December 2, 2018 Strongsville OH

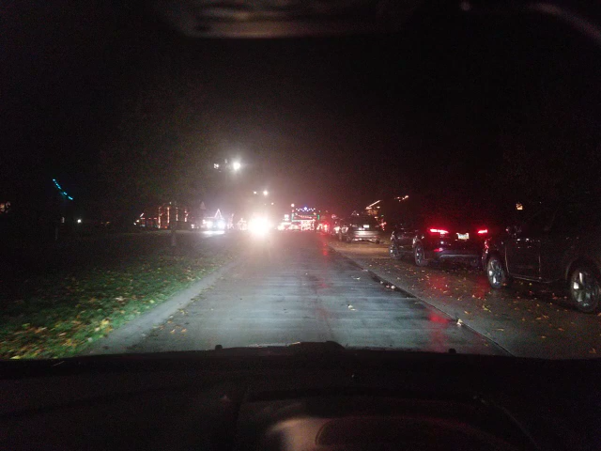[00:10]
That's somebody's driveway right there. Mm-hmm. Yeah, that's what I'm just looking like here. I was just looking to see if anyone was mowing. You've arrived.